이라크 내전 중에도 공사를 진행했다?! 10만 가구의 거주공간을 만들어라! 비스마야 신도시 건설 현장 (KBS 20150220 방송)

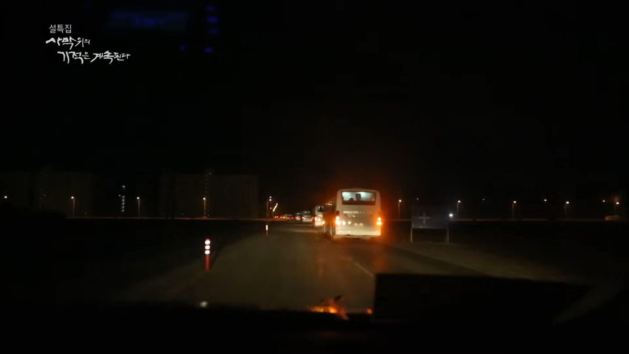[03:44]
이른 새벽 수백 대의 버스 행렬이 나타납니다. 현장으로 출근하는 수천 명의 근로자들이 탄 버스인데요. 숙소에서 건설 현장까지 버스로 20여 분. 현장의 규모를 짐작하게 해줍니다.